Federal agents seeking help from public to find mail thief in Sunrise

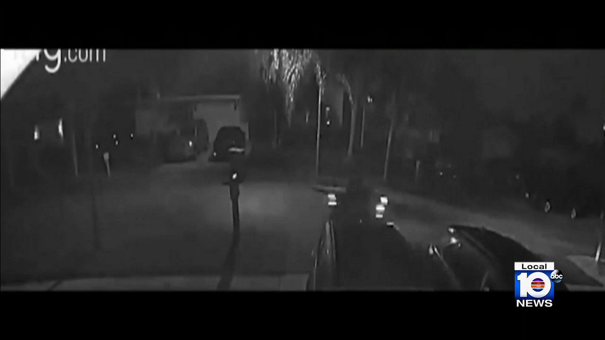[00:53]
Being busted by resident surveillance systems, pushing items for mailboxes,
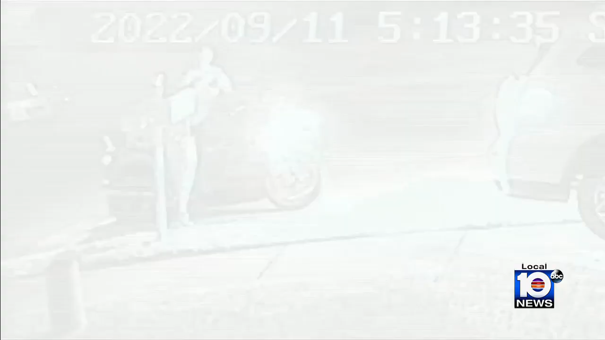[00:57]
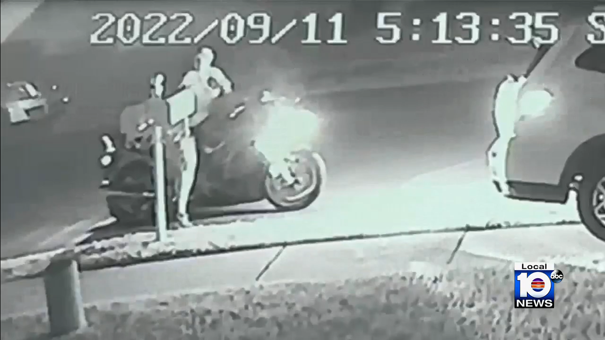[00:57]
video federal agents want you to share with them. This is a federal matter.